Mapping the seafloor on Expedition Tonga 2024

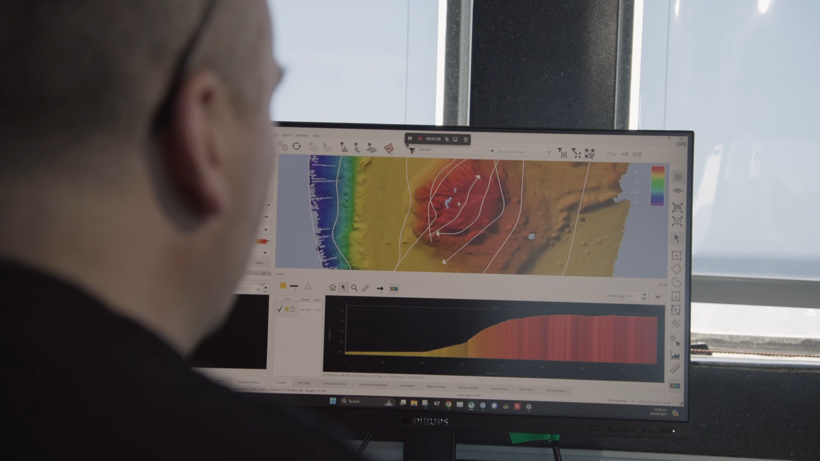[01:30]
We can have reflections of things like fish schools, for example, in the water. They're lovely, but we don't want them for the map. When we think we're good, we export that in a format that the scientists work with.